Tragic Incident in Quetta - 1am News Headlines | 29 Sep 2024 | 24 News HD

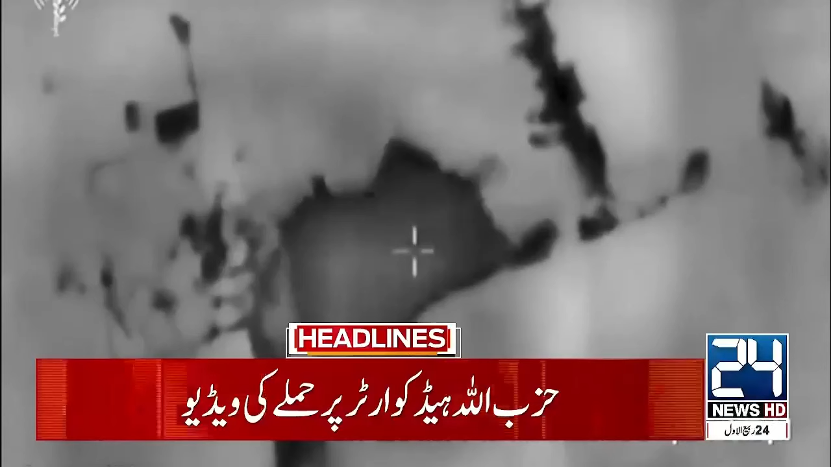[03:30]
اسرائیلی میڈیا نے بیروت میں حزباللہ کے ہیڈکورٹر پر فضائی حملے کی ویڈیو جاری کر دی حزباللہ کا سینٹرل کمانڈ امارت کے نیچے قائم کیا گیا تھا بمباری کا اصل حدف حزباللہ سربراہ حسن نصراللہ تھے